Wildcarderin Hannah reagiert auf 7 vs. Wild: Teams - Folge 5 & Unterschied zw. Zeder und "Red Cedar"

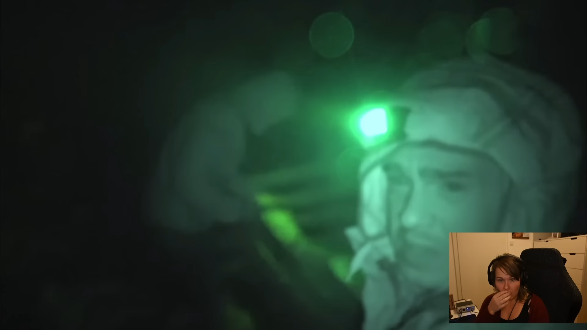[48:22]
Fritz versucht gerade in Unterhose so ein bisschen die Verästelung noch wegzumachen, weil wir wollen die Folie rüberspannen. Haben aber natürlich in unserem guten Glauben nicht daran gedacht, dass es doch eventuell einen Wetterumschwung geben kann. Den gibt es gerade. Scheiße. Ich habe so das Gefühl, wir sind halt voll drin, ne? Voll so in so einer Wolke.
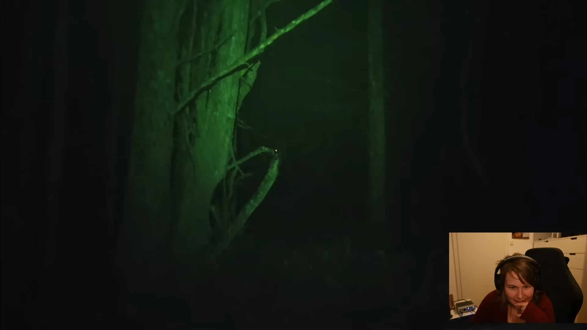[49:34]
Geht. Oh, ist da ein Tier?
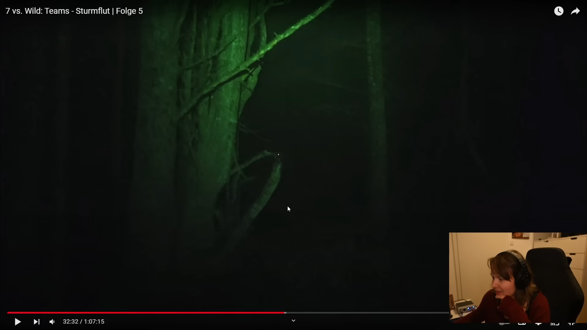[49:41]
Also man sieht es schon. Vorher hat man bei Martin und so gesehen, wie ein bisschen Gischt oder so bei seinem Gesicht vorbeiging.
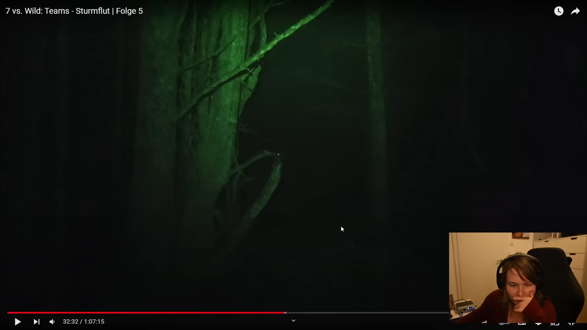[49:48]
Aber hier ist doch ein Tier, oder? Also, das Ganze ist jetzt ein bisschen improvisiert.
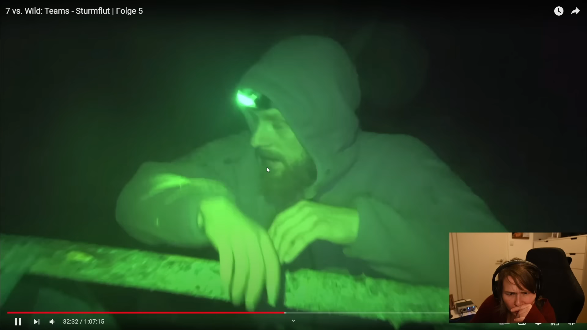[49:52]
Ich ich weiß nicht, ob es auf der Kamera rüberkommt,
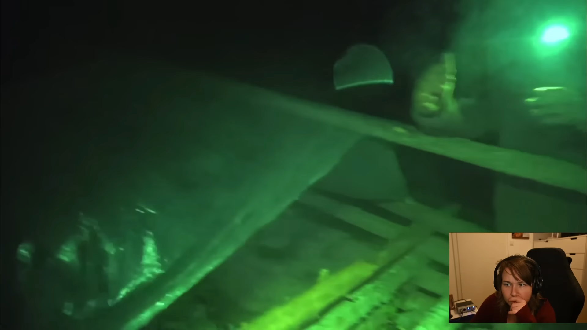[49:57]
aber wir sind quasi in einer Wolke, so fühlt es sich an.
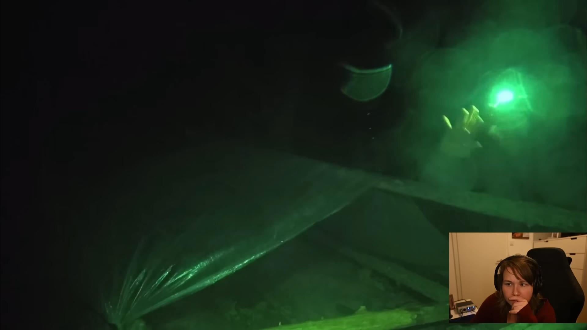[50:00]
Es ist alles klitschnass, es ist kein klassischer Regen. Und diese Wolke kommt halt hier rein und dadurch regnet es dann auch von den Bäumen ab, weil es jetzt überall niederschlägt, sag ich mal. Die Folie ist jetzt halbwegs improvisiert.
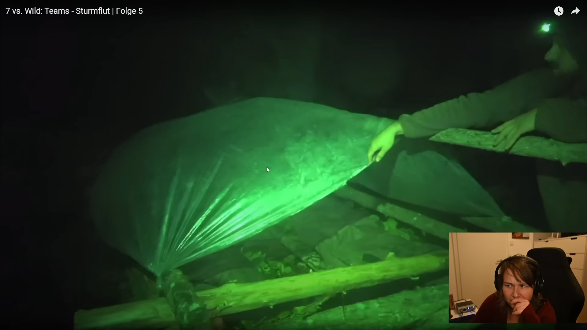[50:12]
Es kommt ja, die Augen sind von Spinnen, reflektieren das Licht. Ja, aber das war ja deutlich größer als eine Spinne. Danke, also das Spinnen, das auch machen, ist also schon klar, aber das sah ja riesig. Also ich finde schon, dass das groß aussah. Von der Größe her eher wie ein Vogel oder so. Die Wildkamera, aber das war ja voll weit oben beim Baum. Und guck mal, wie Wind runter, ihr seht hier, wie die sich aufbauscht.
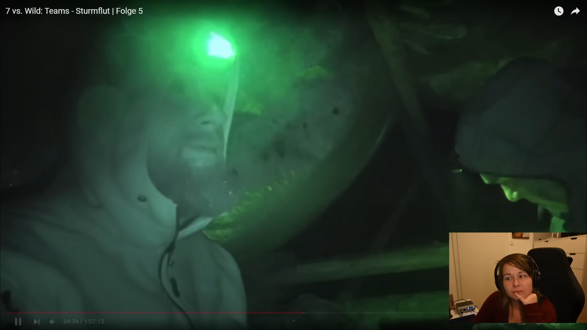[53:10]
Folie auch richtig laut, wie soll man da schlafen? Ganz ehrlich, draußen finde ich das ganz angenehm, wenn man so ein lautes Ding hat. Das ist voll beruhigend. Klingt jetzt doof, aber ist manchmal so. Und ich glaube, die haben da gerade echt ein anderes Problem als die Lautstärke von der Plane. Boah, krass, wie neblig das da ist.